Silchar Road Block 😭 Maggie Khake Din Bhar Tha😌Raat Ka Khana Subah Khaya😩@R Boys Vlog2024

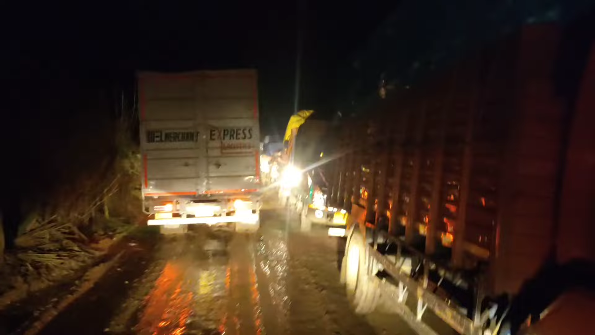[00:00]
गाइस आमी एने के इटा लहला के अखबार यासु आरो इपिने सा पुरा एकदम गारी गारी एकदम लाइन
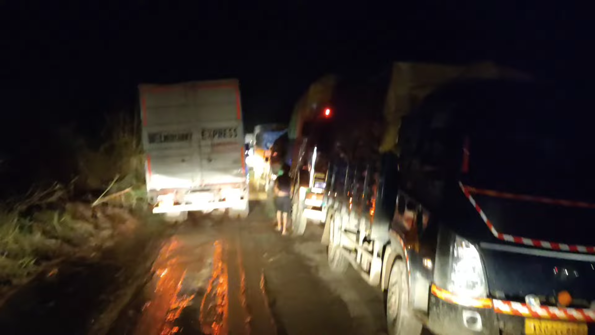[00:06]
माने शिलोंग लाइन तो माने ब्लॉक हो जासे न एतु माने माने सब गारी माने इपिने दे आइसे आइता टाइम किमान हो गाइस साबा दे